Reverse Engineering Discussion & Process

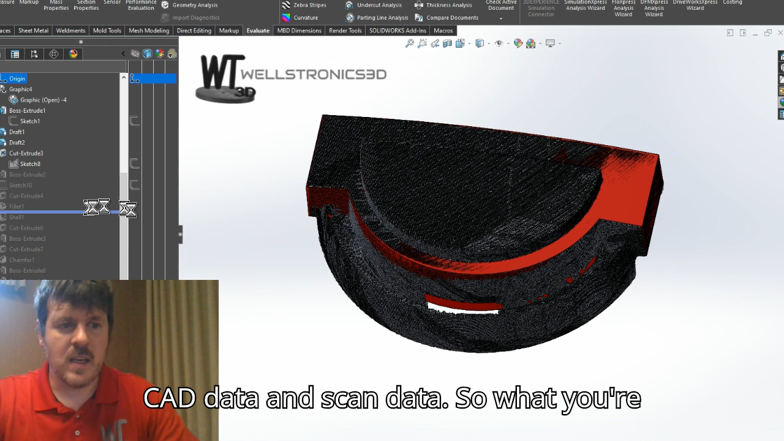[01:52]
So what you're seeing, again, on the screen is the black gray stuff is the 3D scan data.
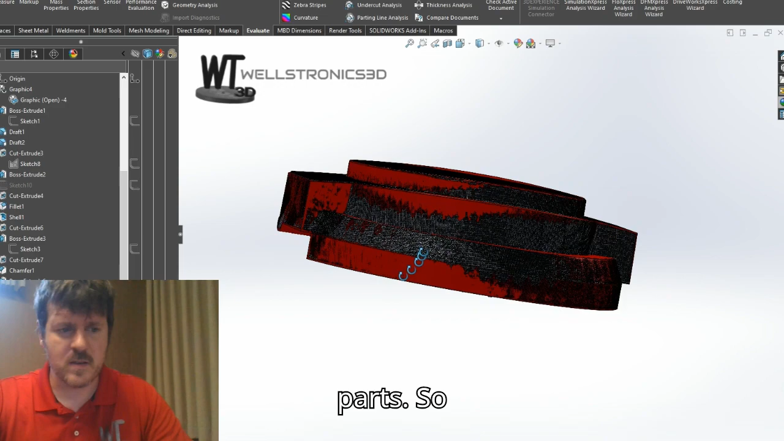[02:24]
So what you can see is as we go through these features over here,